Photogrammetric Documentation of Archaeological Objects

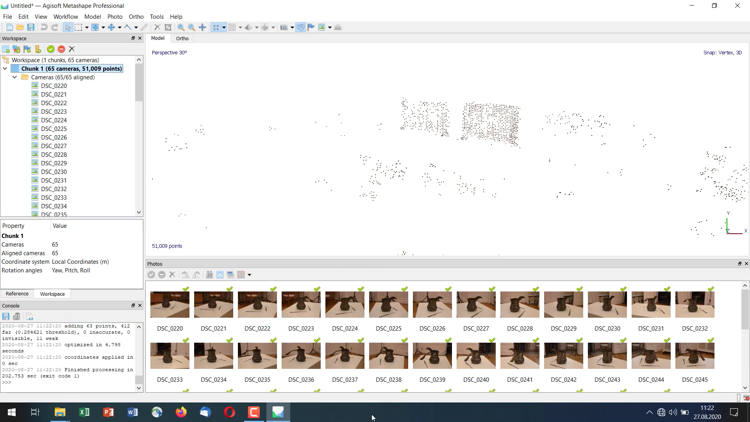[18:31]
Das heißt, wir betrachten uns jetzt auf unserem Monitor.
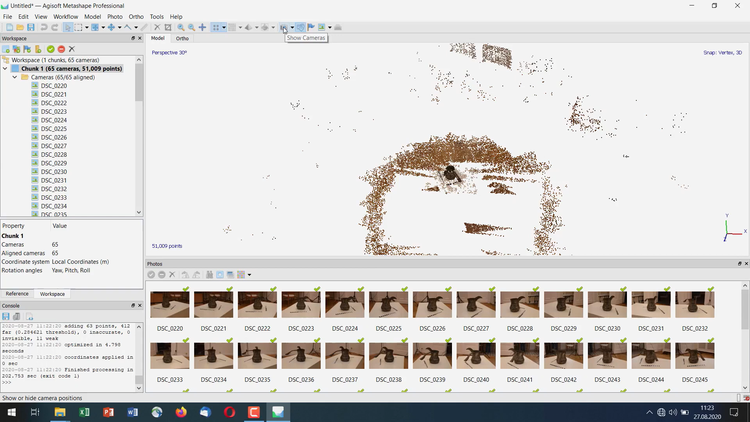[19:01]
Das geht hier oben unter Show Cameras. Und wenn wir dort ein bisschen weiter reinzoomen, dann sehen wir,
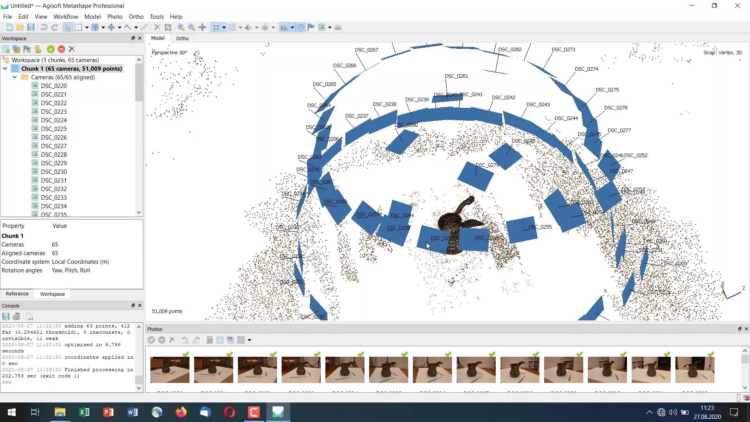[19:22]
Und wir haben weiter unten einen zweiten Kreis der Aufnahmen, die von weiter unten gemacht wurden.
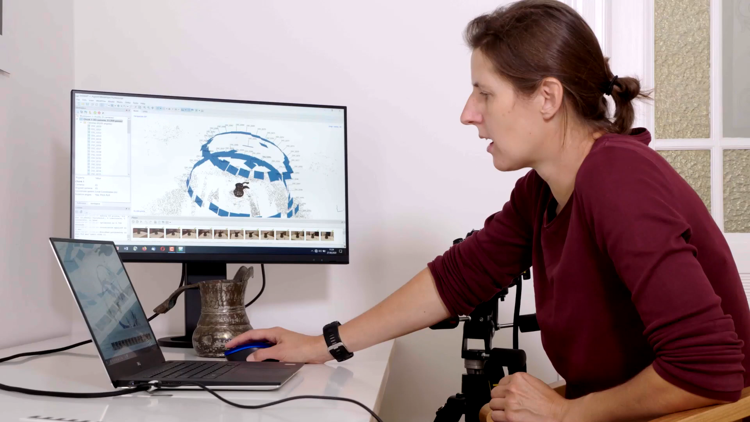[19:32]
Und dann haben wir noch die zusätzlichen Aufnahmen, die von oben gemacht wurden, beziehungsweise die gekantet wurden. Und damit können wir schon sehen, dass die Berechnung ganz erfolgreich war.
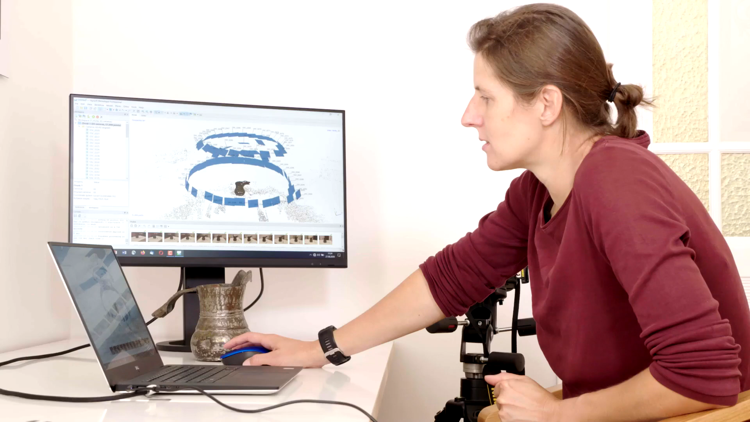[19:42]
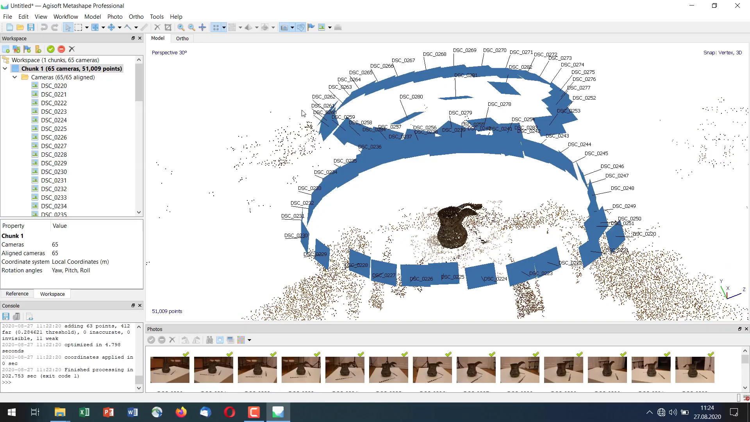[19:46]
Wir sehen hier links auf der Seite in unserer Liste unter Cameras können wir sehen, dass wir 65 Bilder in unserem Projekt drin haben. Und mit der Aussage hier 65 allein können wir eben sehen, dass alle Bilder, die wir aufgenommen haben, auch ausgerichtet wurden.
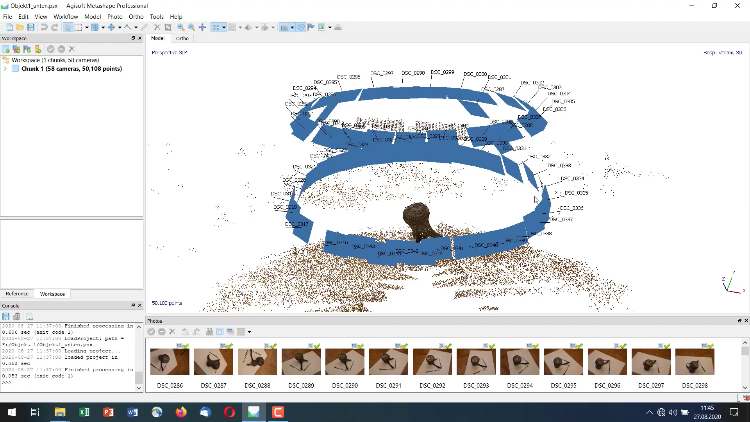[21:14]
Und hier sehen wir ebenso die zwei Kreise der Aufnahmen, einen unteren Kreis und einen oberen Kreis.